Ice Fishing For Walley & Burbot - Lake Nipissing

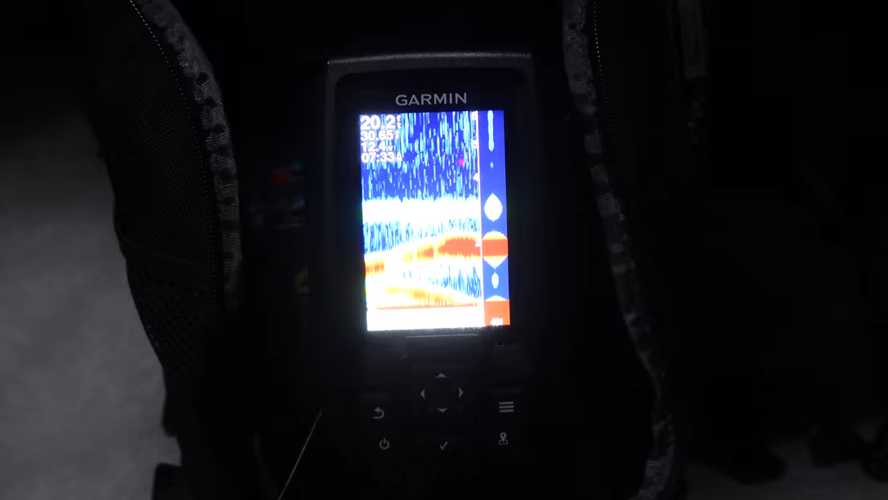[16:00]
Got lots going on down there while we're cooking up some bacon.
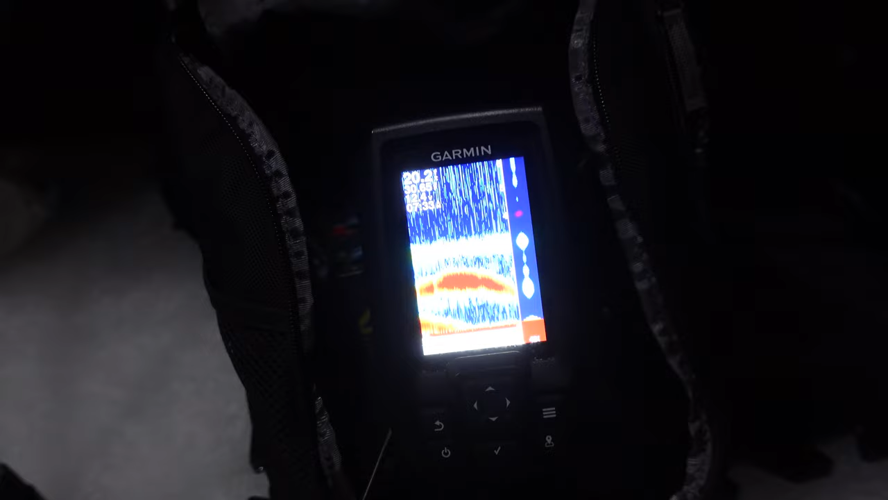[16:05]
It would be nice if they bit.